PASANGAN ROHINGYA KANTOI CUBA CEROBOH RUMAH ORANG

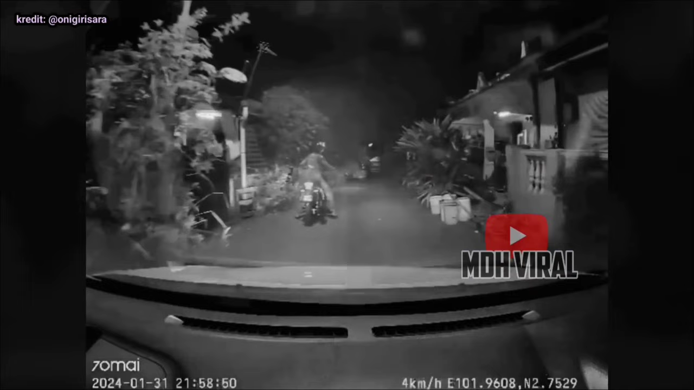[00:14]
Masuk ke negara orang kononnya sebagai pelarian, tapi kini dah mula nak jadi pencuri.
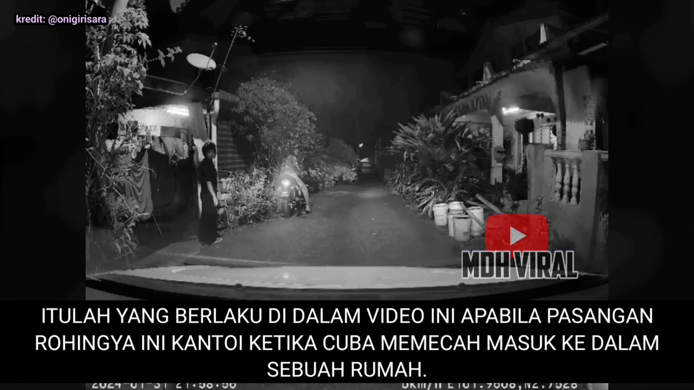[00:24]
Itulah yang berlaku di dalam video ini, apabila pasangan Rohingya ini kantoi ketika cuba memecah masuk ke dalam sebuah rumah. Kejadian disedari oleh pemilik rumah yang kebetulan pulang lebih kurang pada jam 10 malam.